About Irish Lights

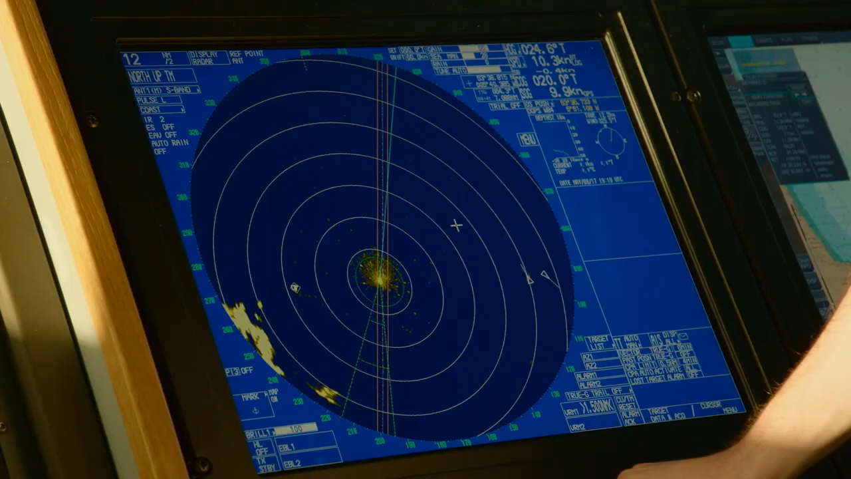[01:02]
They're aids that you can't see, but the ships pick up the signals on their equipment and they help them to navigate,
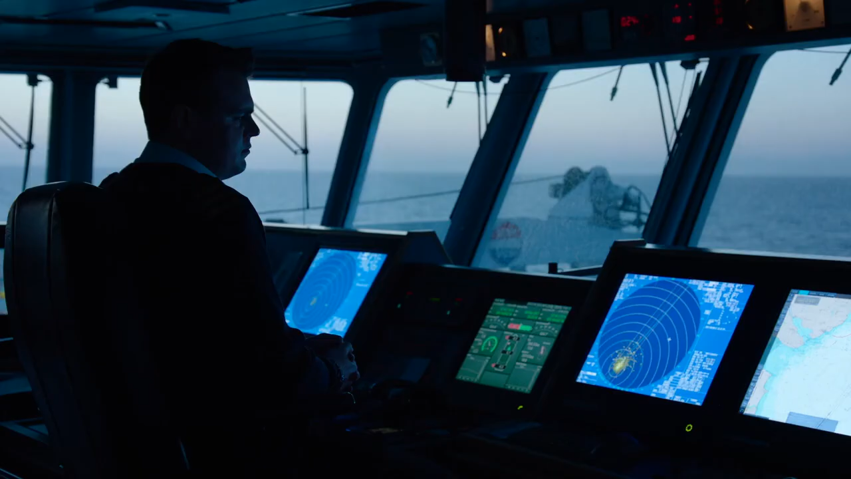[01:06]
to find their position and indeed to avoid hazards. END